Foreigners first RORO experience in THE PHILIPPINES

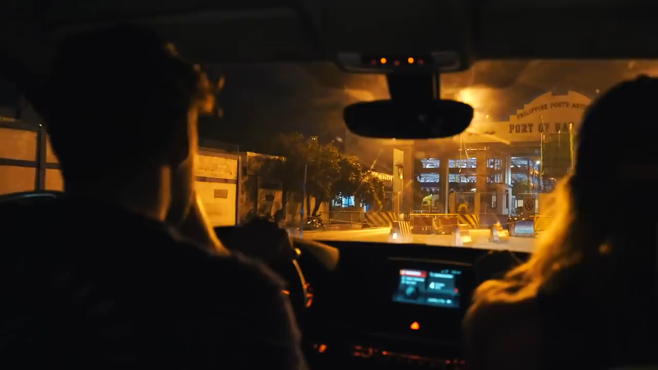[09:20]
yeah it looks like on your map yeah street it says port hello it does say port doesn't it